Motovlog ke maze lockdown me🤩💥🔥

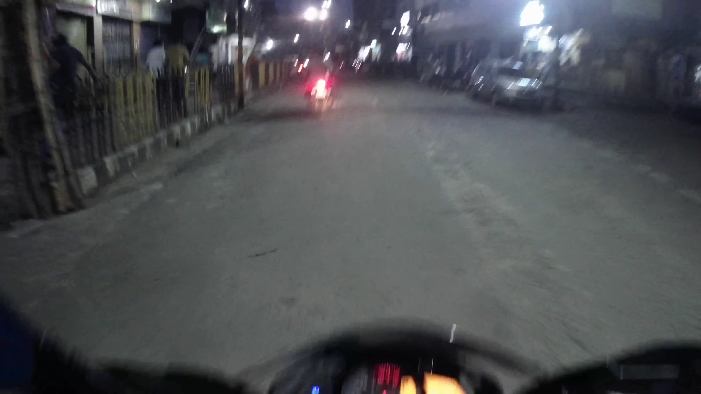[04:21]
और यहाँ से हम लोग लेंगे लेफ्ट, बेकरी शॉप वाले रास्ते से रिंग रोड निकल जाएंगे।
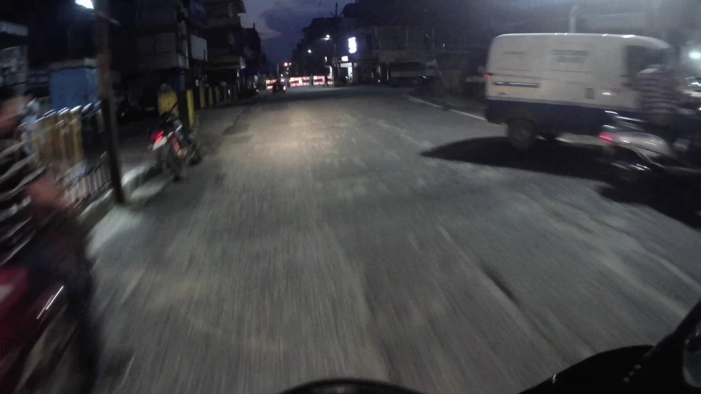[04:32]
ये देखो, ये जो सारा इलाका, ये रेड जोन। आगे ना दूर दूर तक कोई नहीं। राइट एंड लेफ्ट दोनों साइड आपको देखने को मिलेगा बेकरी शॉप।
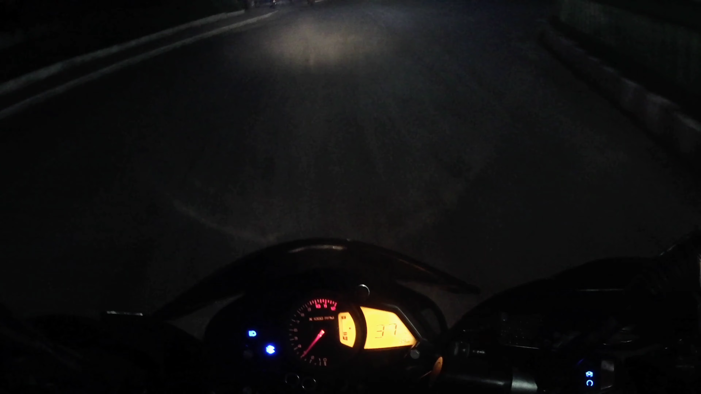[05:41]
ये जो राइट साइड में जितने सारे आप इलाके देख रहे हो, ये सारा रेड जोन में आता है, ये सारा सील है।
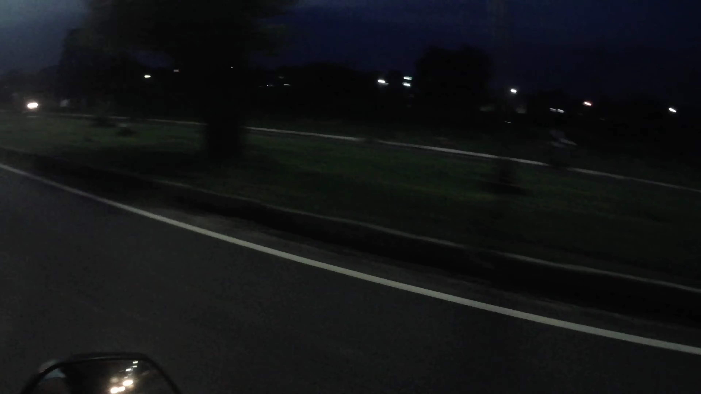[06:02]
ये इस्पात चौक,
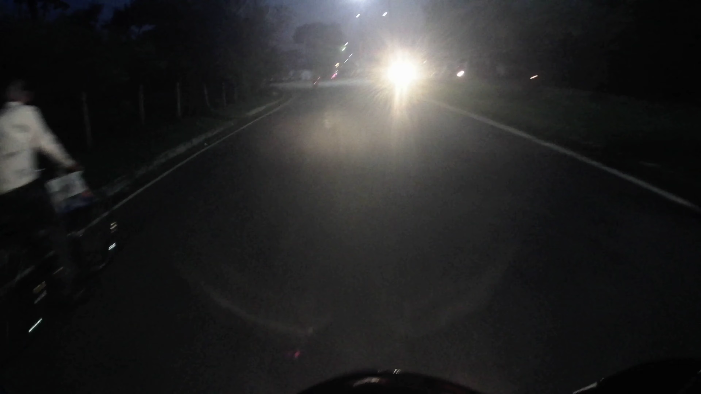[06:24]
ये देखो ये सारा रेड जोन है।
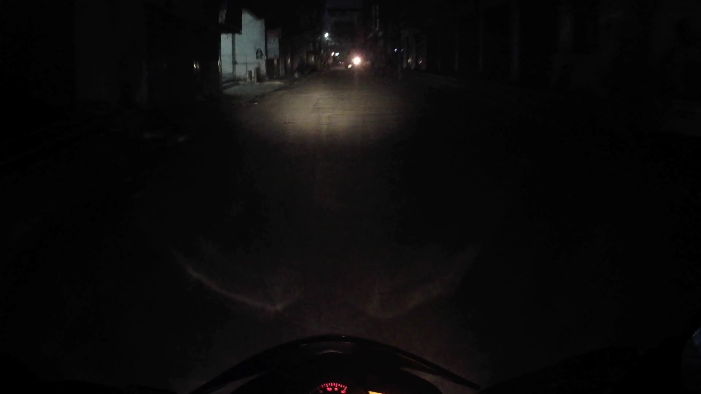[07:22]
और यहाँ पे ये राइट साइड पे जो ये सारा इलाका जो है बफर जोन में आता है,
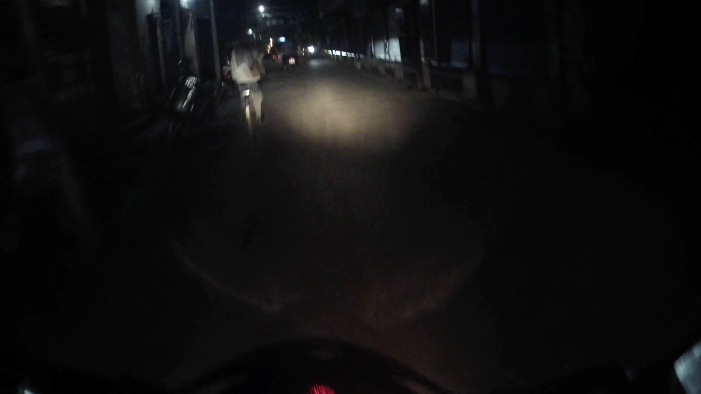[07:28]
और यहाँ पे भी ये देखो ये सारी जगह सील है।
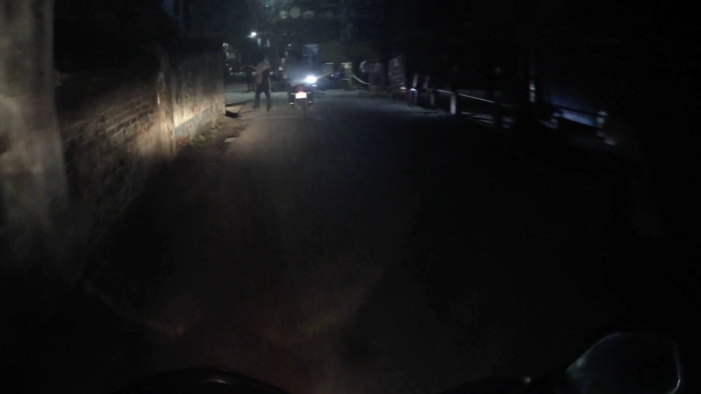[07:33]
यहाँ से आगे कोई जा नहीं सकता। ये मार्केट चालू हो चुका है इस साइड से।